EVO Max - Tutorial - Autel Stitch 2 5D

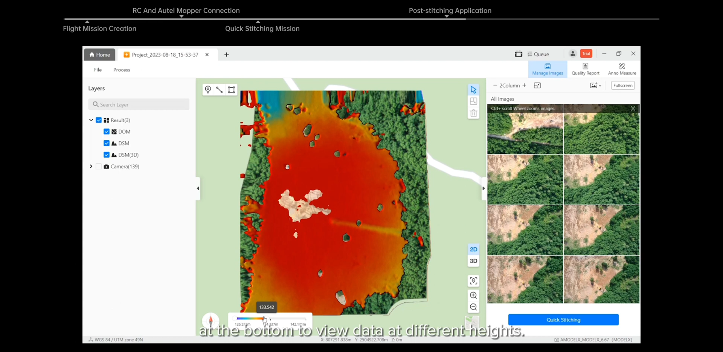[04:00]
If we click the 3D button, the 2.5D results will be displayed.
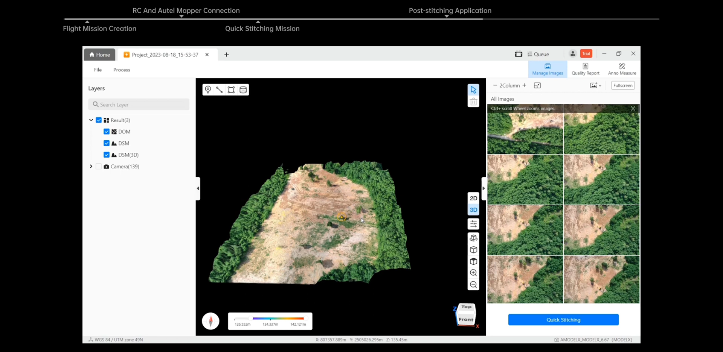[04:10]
Again, the bottom slider bar can also be adjusted to display elevation data. Annotations and measurement is another important application of quick stitching. By using the point or line or area or volume tools in the upper left corner of the screen, we can make annotations,
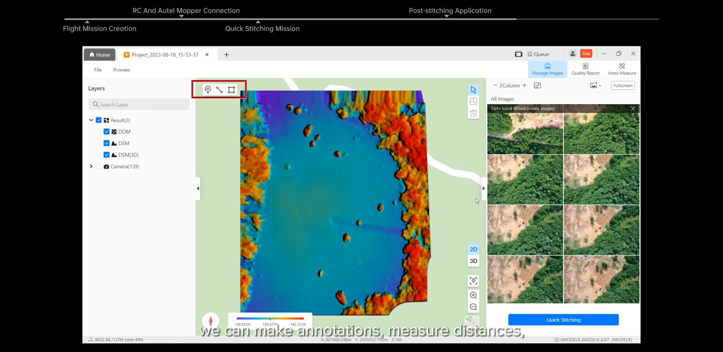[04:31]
measure distances, and calculate the size of areas and volumes quickly. For example, click the point icon, and tap anywhere we want on the map to mark a point.